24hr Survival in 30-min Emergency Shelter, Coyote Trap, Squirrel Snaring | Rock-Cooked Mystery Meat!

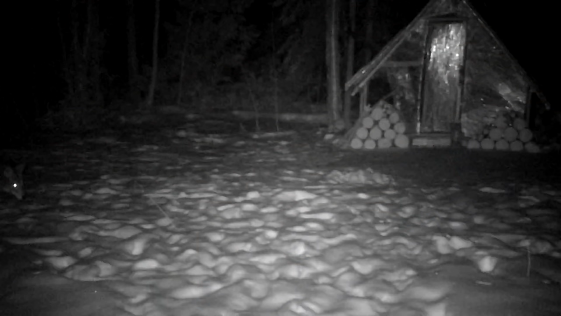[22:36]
silly so i guess we'll get the sled going i do have an idea in mind where i've had the camera out for a few weeks and there's been miles and miles of coyote coming through the property on a regular basis and i've seen i've
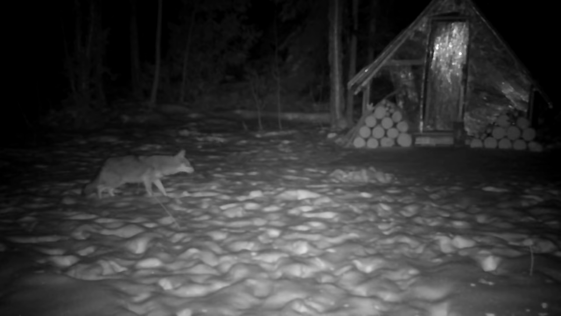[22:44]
seen some trails coming through here what the coyote do is they actually do a loop and so like every three or four days they kind of blast through an area pick off whatever they can you know the weak animals they're not always in the area which makes it more risky to try to catch one the same night but i will this is something i will leave the traps out for a good length of time and uh if i don't catch one on this challenge we'll definitely revisit it if